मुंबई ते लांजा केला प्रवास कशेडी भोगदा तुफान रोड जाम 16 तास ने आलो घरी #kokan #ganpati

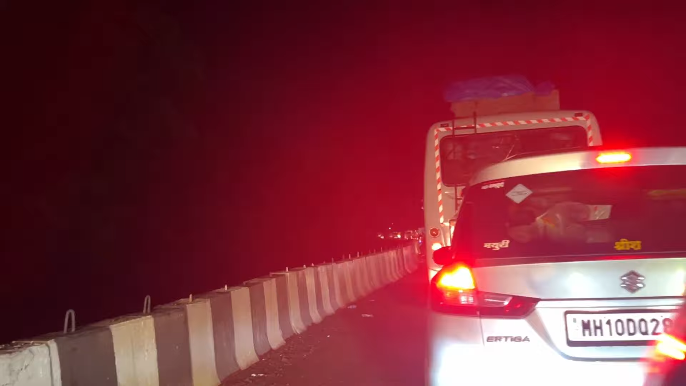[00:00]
चला जाऊया गणपतीपर्यंत पोचलो बस झालं फक्त. मी तुफान ट्रॅफिक मध्ये आपण अडकलोय अक्षरशः खूप म्हणजे खूप बेकार कंडिशन आहे. आता वाजलेत मस्त असा भारताच्या झेंड्याचा कलर मारलाय.
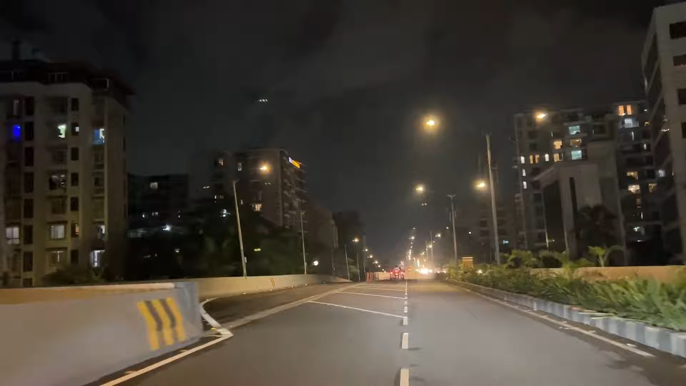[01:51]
चला ट्रॅफिकला सुरुवात झालेली आहे इथपासूनच. आता आपण अजून
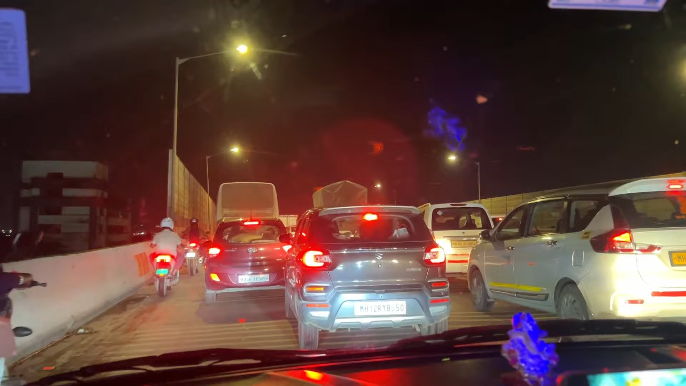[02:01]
मानकुरचा एक्सप्रेस वे आपल्या ब्रिज वरतीच अजून आणि एकूणच ट्रॅफिक.
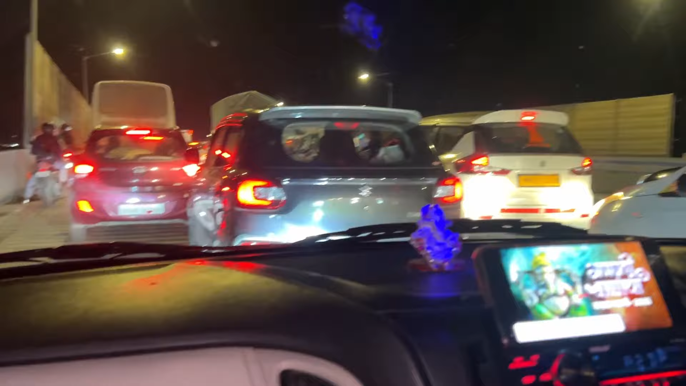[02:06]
आणि दादा बघतोय सगळ्या कोकणात जाणार गाड्या आहेत ना मोस्ट ऑफ
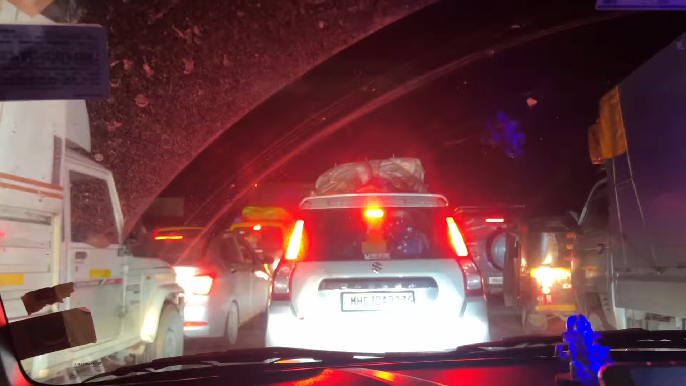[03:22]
आत्ता वाजलेत 3:30 वाजलेत आणि अजून आपण मानगावला सुद्धा पोचलो नाही बघा. 3:30 वाजलेत वाकणला पोचलोय. म्हणजे 12 1 2 3 जवळजवळ 4 तास झाले. अजून मानगाव पण येत नाही आहे आणि खूपच जाम रस्ता संडे असल्यामुळे. आणि इकडे बघा डेडिकेशन बघा यांचं.